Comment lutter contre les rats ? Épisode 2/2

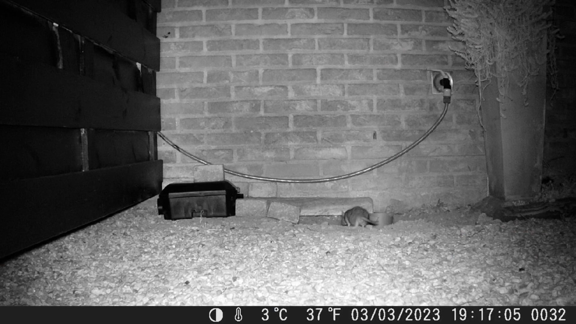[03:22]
Bien, alors je vous commente les images, donc vous voyez le rat qui va directement dans ses terriers, dans ses petits trous, près de la maison. Là, on voit un petit paire de yeux qui bouge, qui va à gauche, à droite. Voilà, il va voir la première fois la boîte, donc juste le soir même où j'ai déposé les pièges. Donc ça l'intrigue, et hop, il repart d'où il venait. Ensuite, on le revoit réapparaître là, chipoté autour du tuyau.